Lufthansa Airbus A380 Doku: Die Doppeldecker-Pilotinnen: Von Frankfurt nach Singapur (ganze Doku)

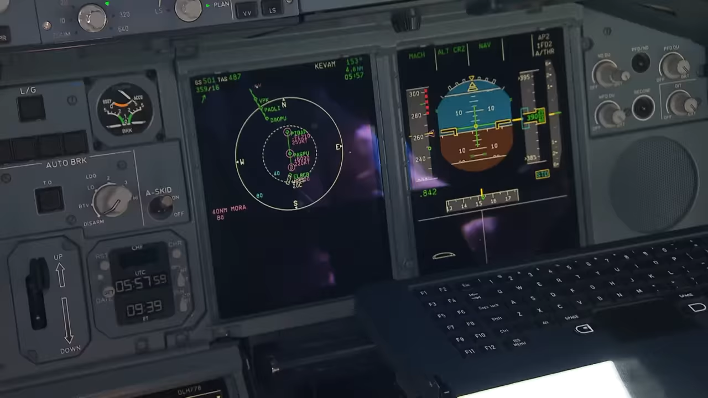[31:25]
Sieht jetzt am Anfang vielleicht etwas verwirrend aus, aber wir kommen von hier oben aus Norden her. Über Thailand kommen wir angeflogen. Und das ist dann hier der Teil der Anflugroute.
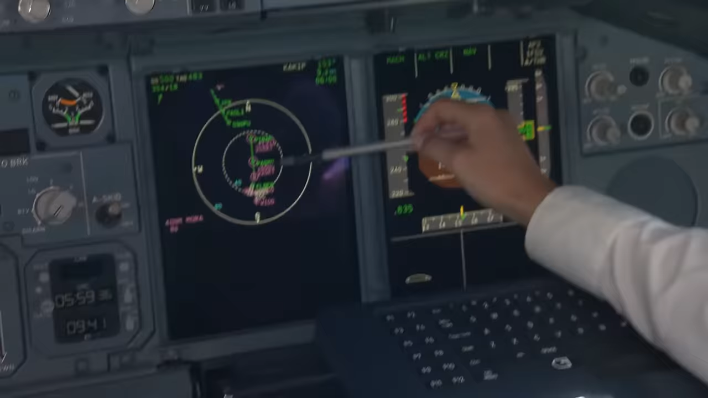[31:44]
Das sind sogenannte Constraints, die wir auch überprüfen müssen, ob sie richtig eingegeben wurden. Da geht es darum, bei einem bestimmten Punkt eine gewisse Mindest- oder Maximalhöhe zu haben, genauso auch wie eine Geschwindigkeit, damit der Lotse damit schon rechnen kann, wie er am Ende dann staffelt.
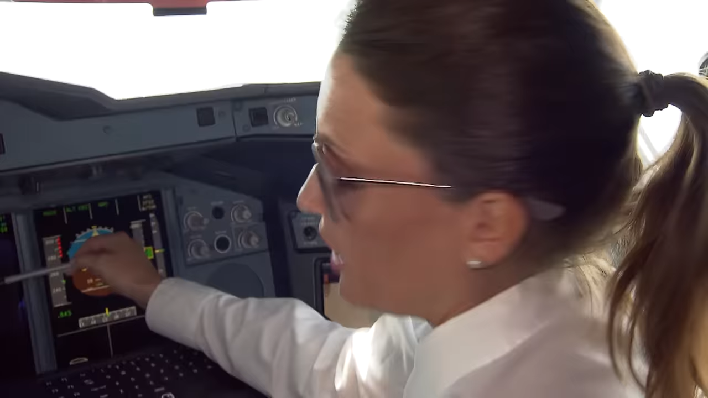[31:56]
Und dann sieht man hier schon dann ein kleines Stück Endanflug.
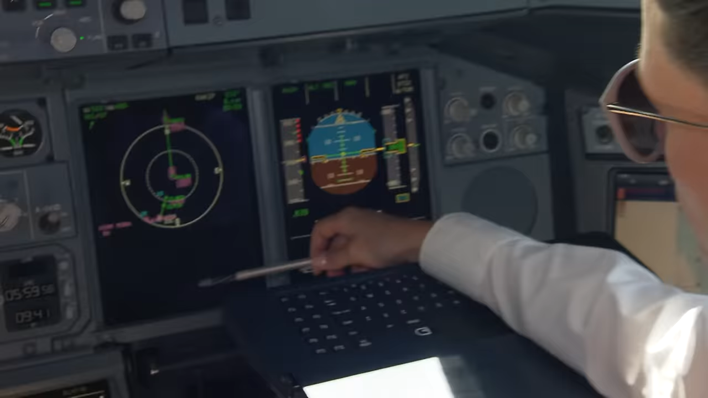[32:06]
Hier geht es dann direkt in den Endanflug.